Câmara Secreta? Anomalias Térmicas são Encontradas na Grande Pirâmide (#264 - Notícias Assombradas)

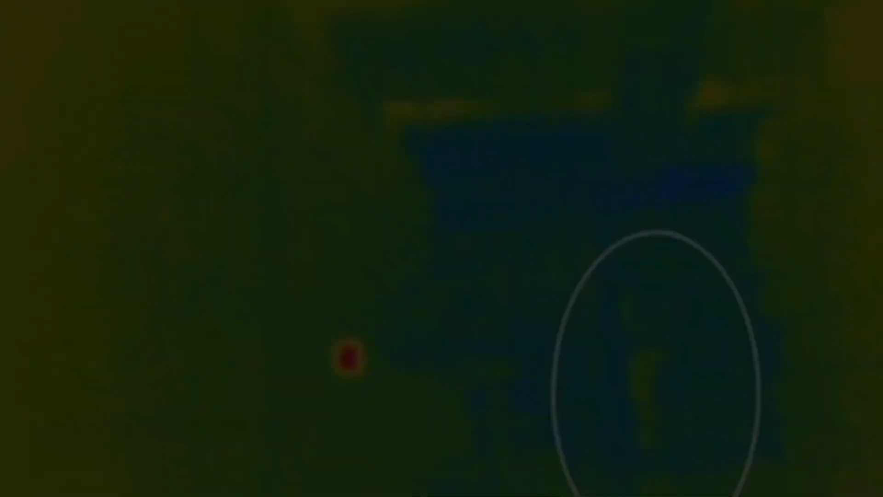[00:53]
aí a câmera térmica vai mostrando as imagens assim, às vezes aparece um fantasma correndo.
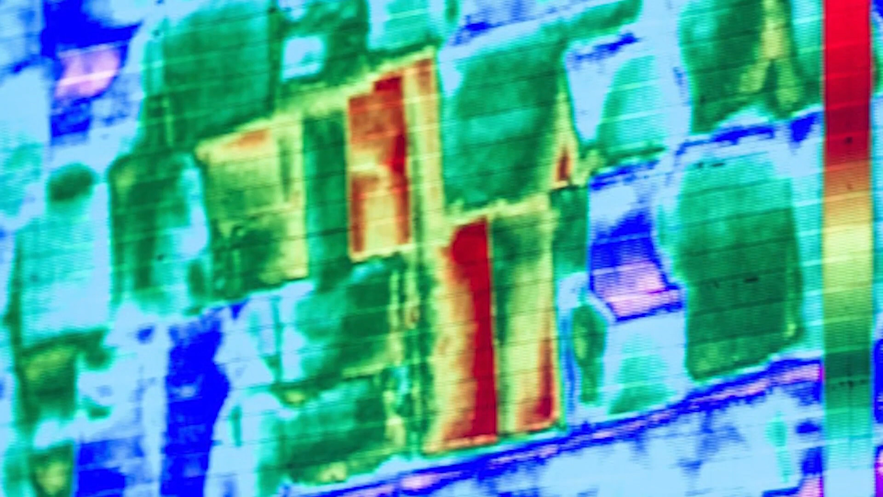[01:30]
Algumas rochas, aliás, várias anomalias foram detectadas. Vários pontos vermelhos, mais quentes, que não eram para estar.
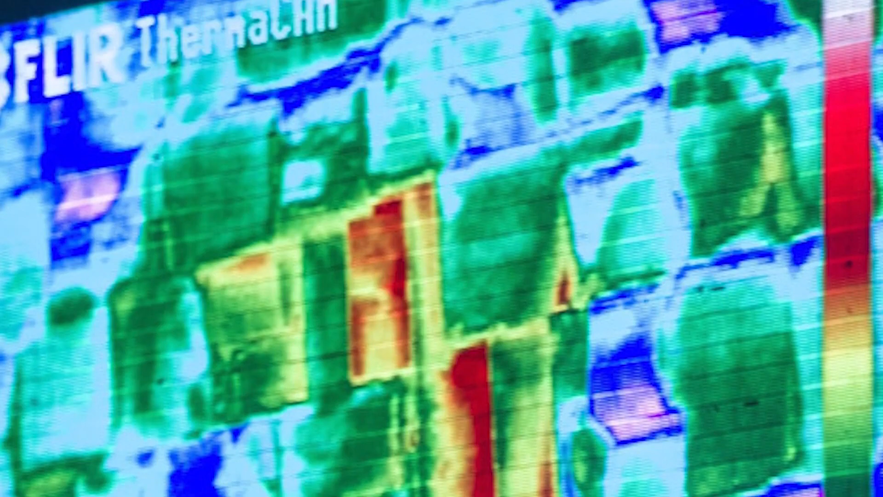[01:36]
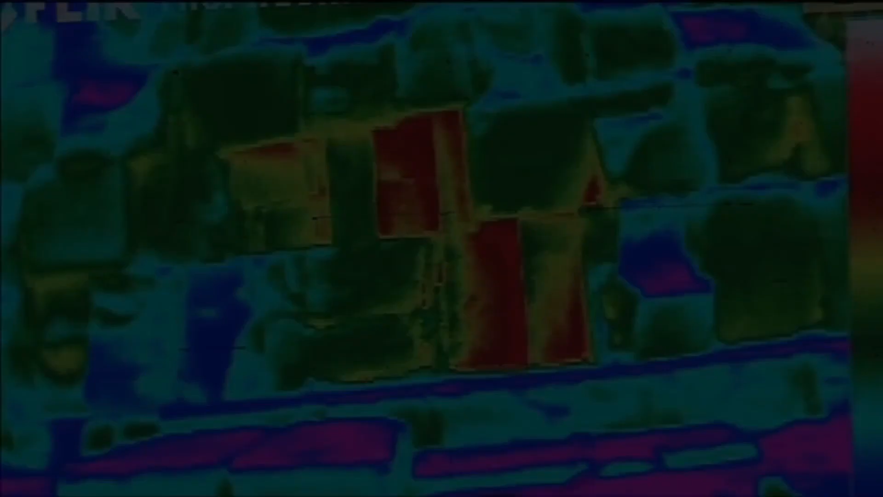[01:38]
E um dessas anomalias se destacou,
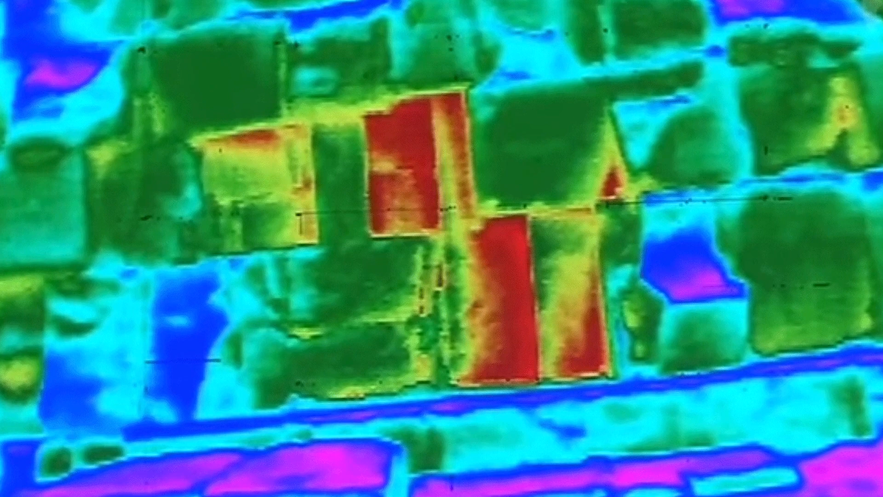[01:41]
porque são três grandes rochas no lado leste da grande pirâmide, a pirâmide de Keops, bem perto do chão, assim.